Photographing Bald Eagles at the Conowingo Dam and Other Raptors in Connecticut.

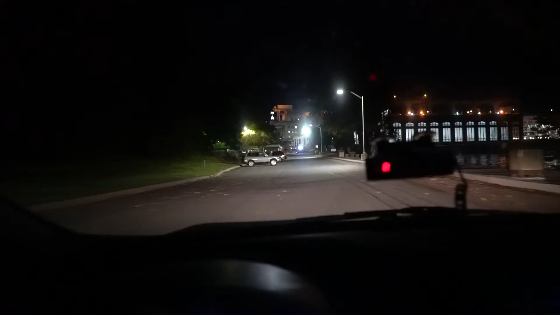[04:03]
I got to the dam just after six in the morning that day.